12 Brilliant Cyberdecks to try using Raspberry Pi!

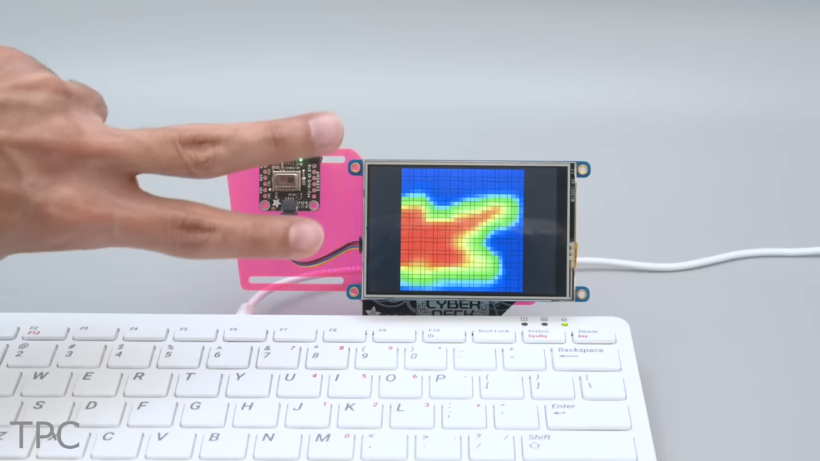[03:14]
Here, the thermal camera is running a demo code on the TFT display.